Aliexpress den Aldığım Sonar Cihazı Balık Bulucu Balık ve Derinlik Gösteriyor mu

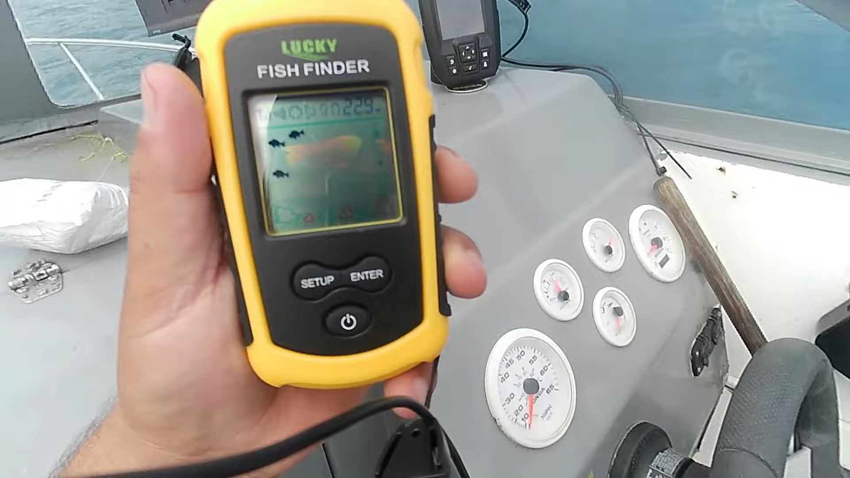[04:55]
burada kenarda çizgilerde metrajlarını gösteriyor bakın şu an Garmin'de yine aynı şekilde balık var 15 metrede
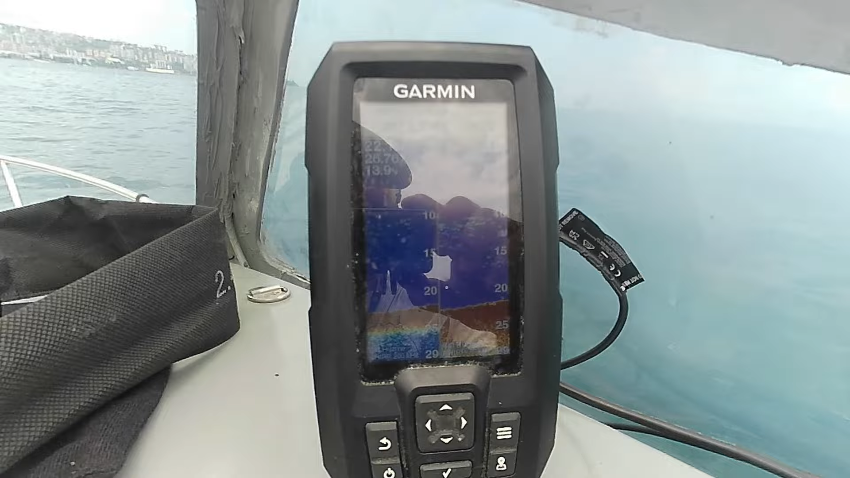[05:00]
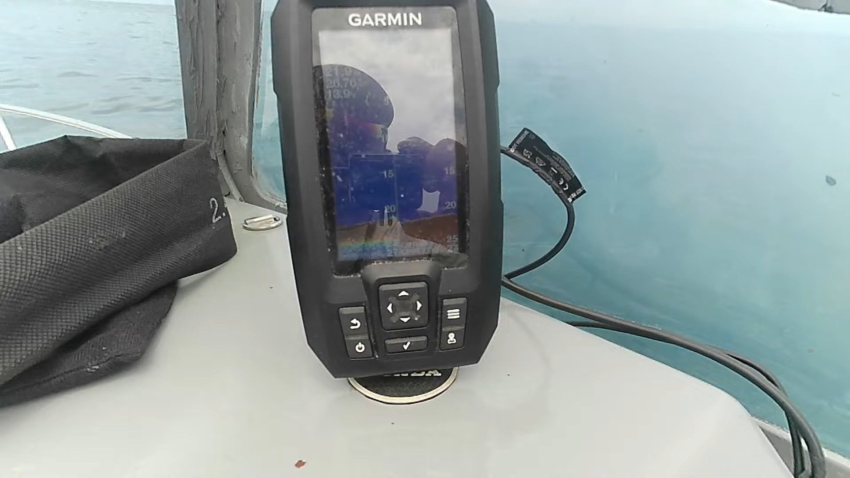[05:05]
iki grup halinde küçük balıklar arkadaşlar şey özür dilerim büyük balıklar var büyük
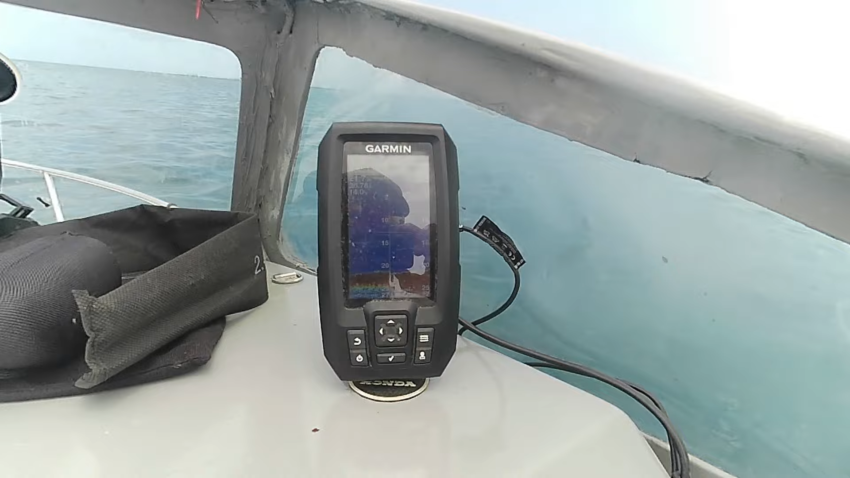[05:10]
balıkları gösterdi şu an oradan tabi ki uzaklaşıyoruz bu şekilde arkadaşlar ürün tabi ki tekne
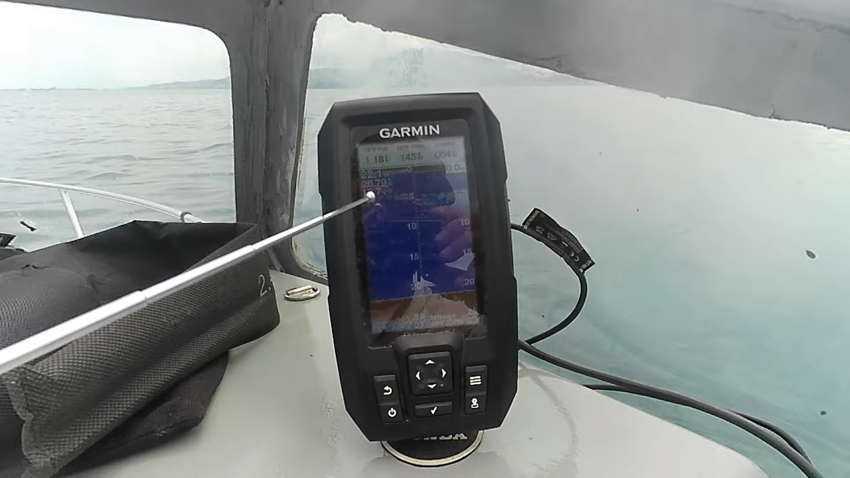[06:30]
şurada mesela balık şuradan daha yeni girmeye başlamış bakın hem 200 kilo açık hem 75 kilo herzası 77 kilo herzası açık arkadaşlar bakın
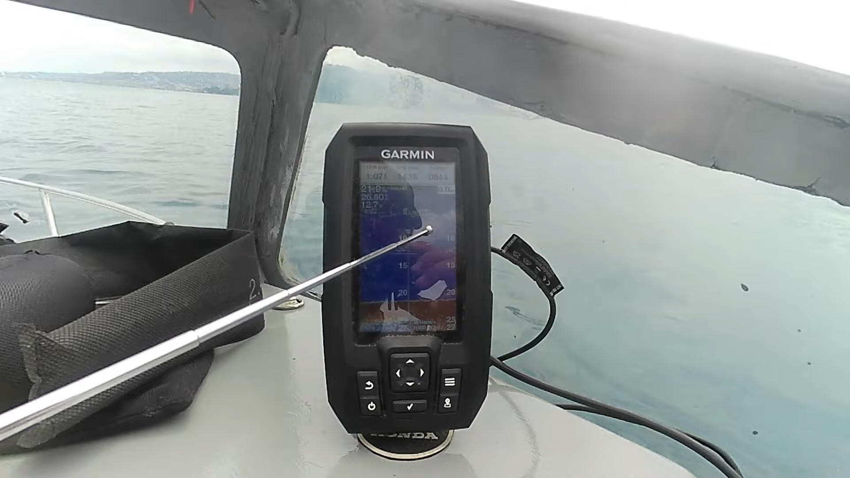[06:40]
balık girdi ama balığı bakın balığı gösteriyor şu şekilde gördüm gördüm gördünüz arkadaşlar balığı
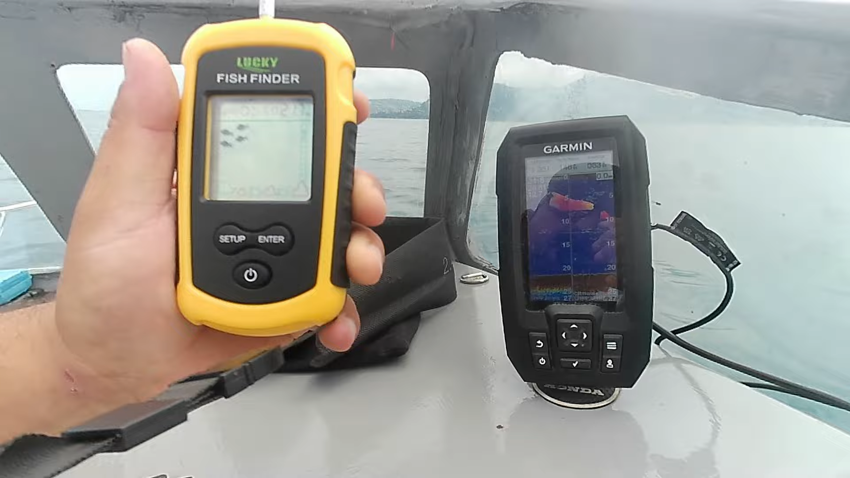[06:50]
yazdırıyor ama giderken değil tabi tekne durduktan sonra bunu yapabiliyorsunuz ürün güzel benim hoşuma gitti balıkları gösterdi bakın şu an daha
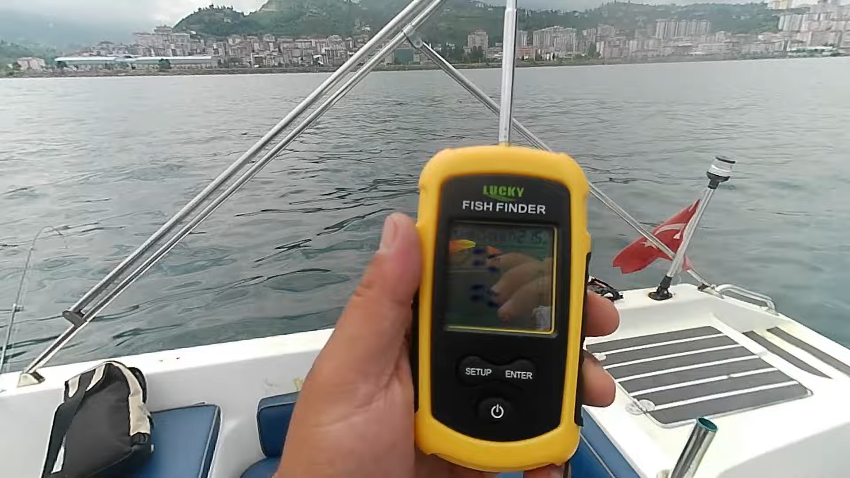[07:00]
da balık gösteriyor dipte gösteriyor orta suda gösteriyor yüzeyde gösteriyor bunlar
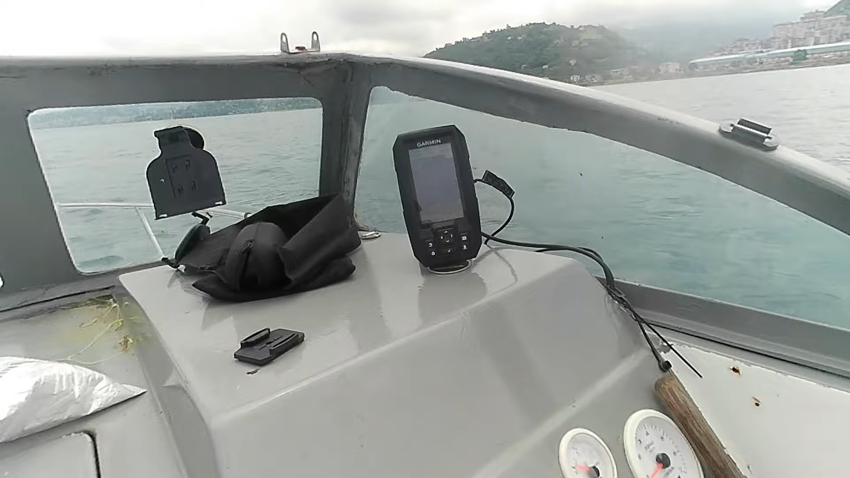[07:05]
büyük balıkları gösteriyor arkadaşlar şu anda dipten geçen küçük balık orta sudan geçen
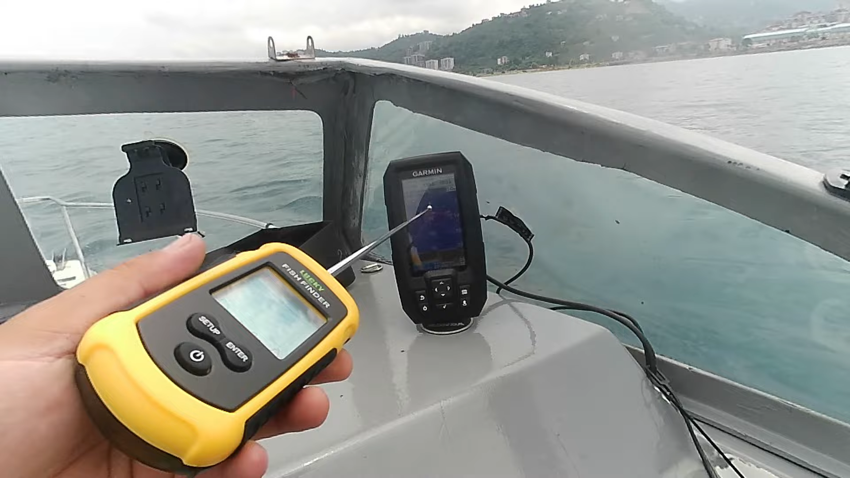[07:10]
büyük balık üstten geçen büyük balık var arkadaşlar bunları gösteriyor
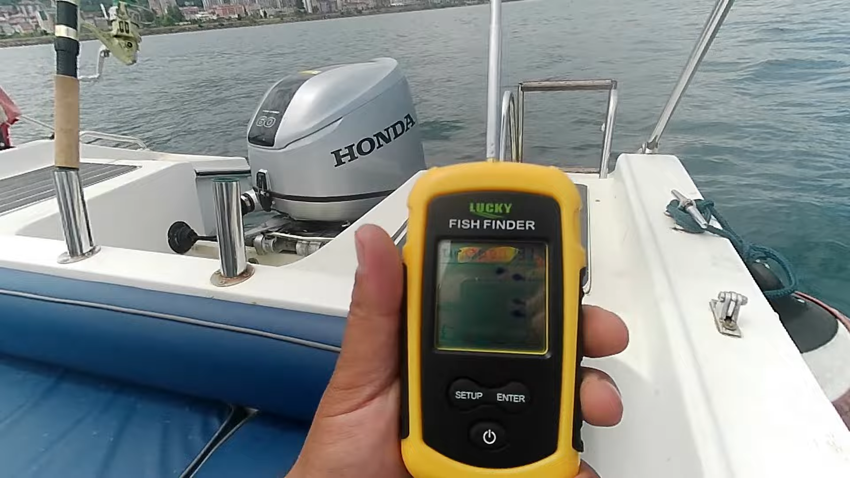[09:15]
şekilde balık avlamanız mümkün bakın aşağıdan yine bir grup balık geçiyor arkadaşlar istavritin üstünde duruyoruz istavrit
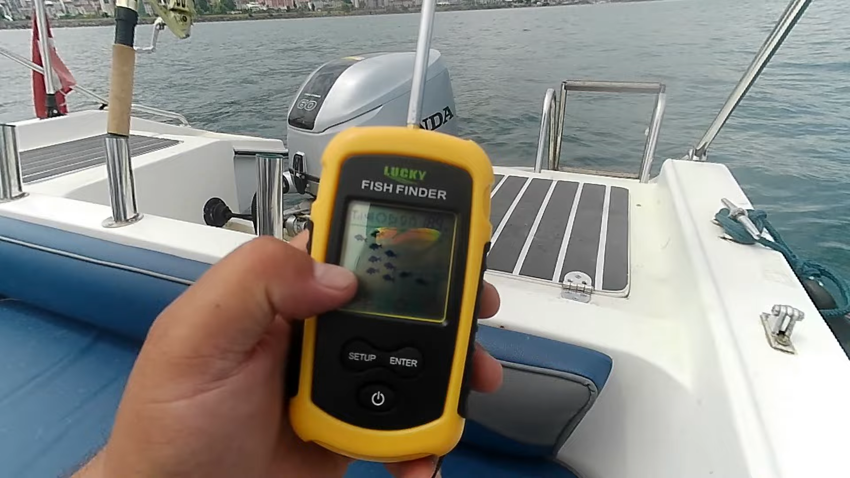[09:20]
grup balığıdır o yüzden böyle grup halinde balıkları gösteriyor sevgili dostlarım Evet cihaz bu şekilde benim hoşuma gitti fiyatına göre